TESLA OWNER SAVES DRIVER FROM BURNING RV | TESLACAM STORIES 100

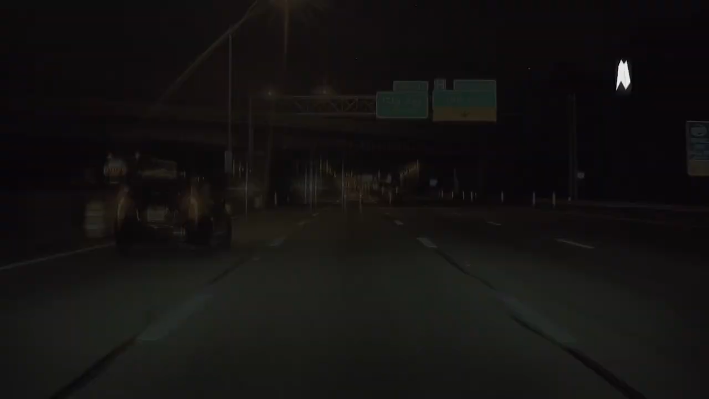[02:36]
While this Model 3 owner was driving down a freeway while using autopilot, another driver passed him in the right lane at high speed, somehow not realizing that a pickup in that lane was pulling a trailer.
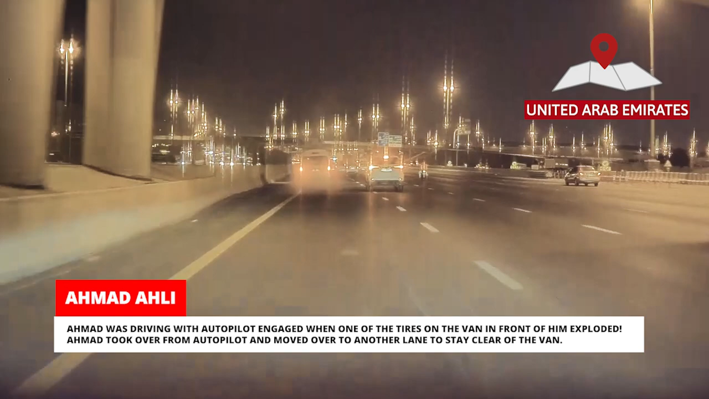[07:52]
Ahmad took over from Autopilot and moved over to another lane to stay clear of the van.
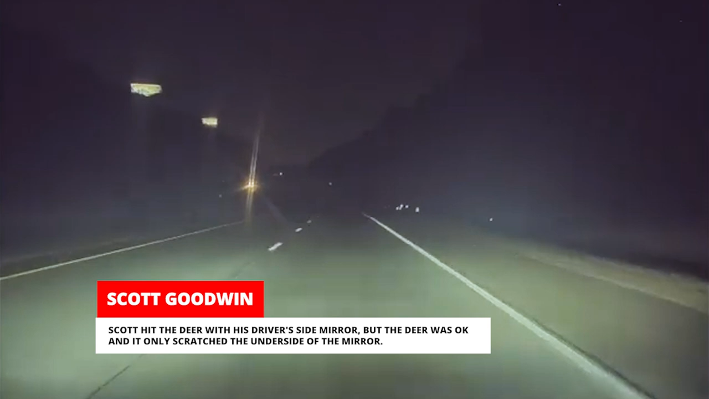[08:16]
Scott hit the deer with his driver's side mirror, but the deer was okay and it only scratched the underside of the mirror.